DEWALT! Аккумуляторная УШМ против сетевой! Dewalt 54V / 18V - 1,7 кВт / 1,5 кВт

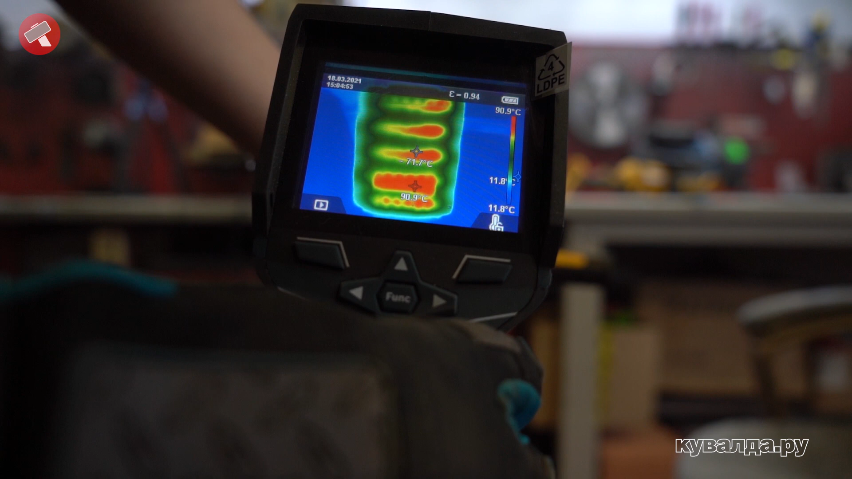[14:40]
On screen: max 90.9°C, scale top 90.9°C, scale bottom 11.8°C
разогрелась аж до 80. До 90. Мотор. Мотор 34 максимум.
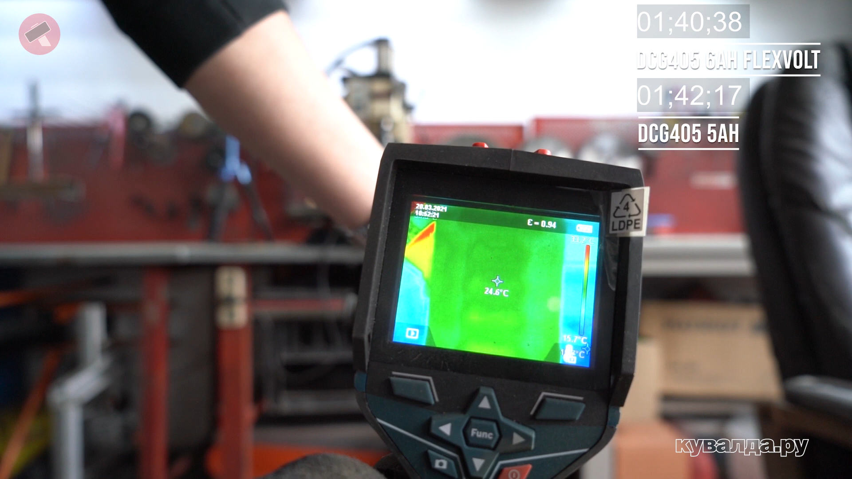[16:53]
Батарея не нагрелась вообще практически. 24 градуса.
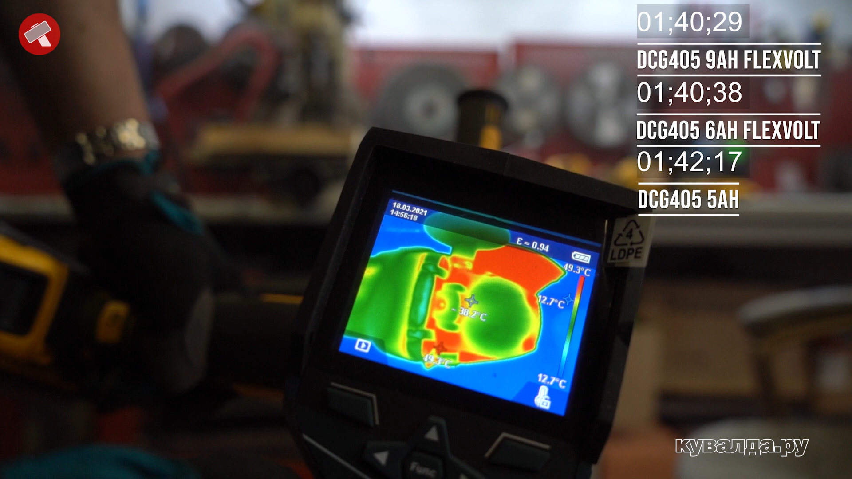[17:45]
38, 36, 39. Ни о чем.
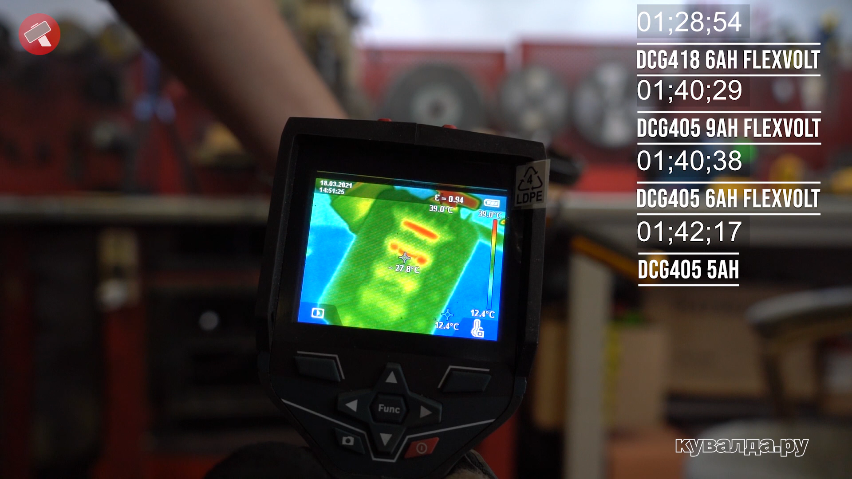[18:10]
Прорезали метр, батарея практически не нагрелась, 27, в самой горячей точке вон до 32-34.
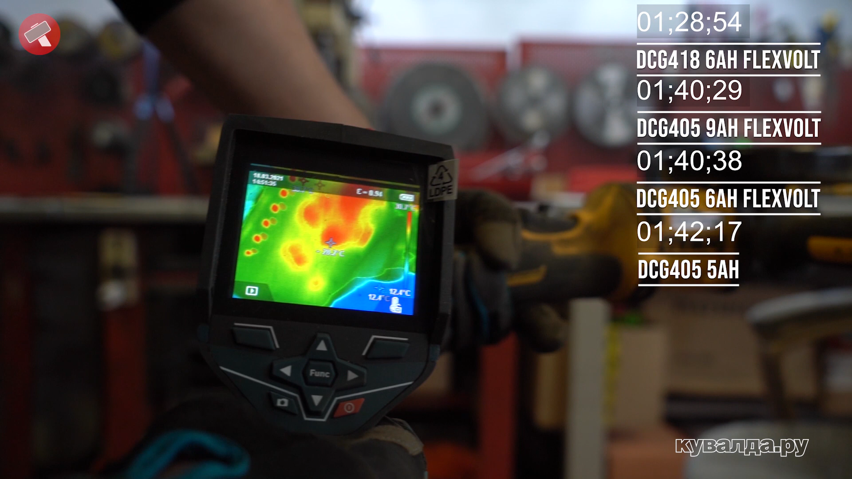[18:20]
Здесь, ну, в принципе, то же самое, 28-30. Редуктор не нагрелся от слова совсем.
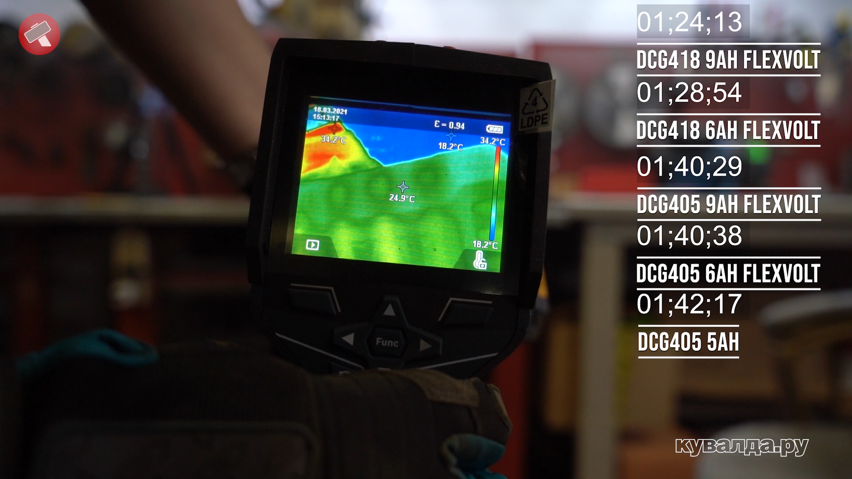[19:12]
On screen: max 34.2°C, min 18.2°C, scale top 34.2°C, scale bottom 18.2°C
26-25 на банках, 26 на моторе, 28 редуктор,